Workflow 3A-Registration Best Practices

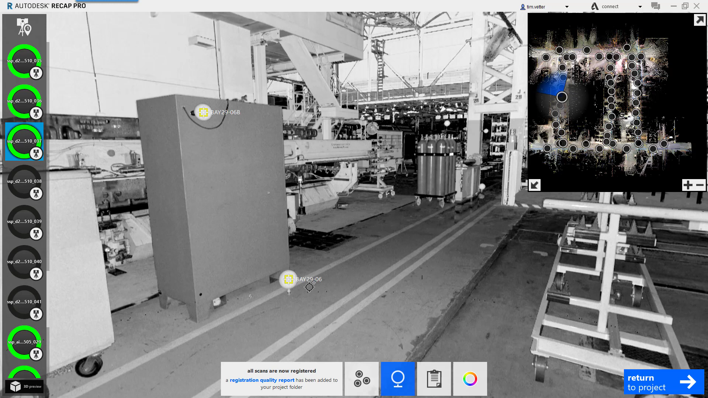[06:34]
If I scroll down you'll see where we left off before and 37 where we were having the issue. I now started matching scans. Everything's matching. When I look at the reporting every time I select a new target I'm getting nice numbers. So the issue is resolved. What I will be doing at this point is selecting targets